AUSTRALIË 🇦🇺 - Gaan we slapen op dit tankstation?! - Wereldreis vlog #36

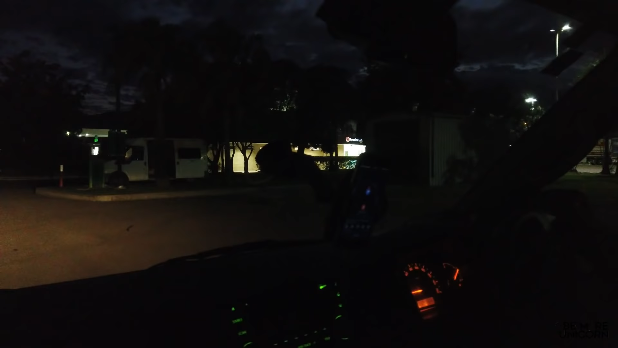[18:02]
En er staan al wat andere busjes. Dus dat vinden we altijd fijn. Anders durven we nooit ergens te afstaan. Er staan trouwens ook superveel vrachtwagens.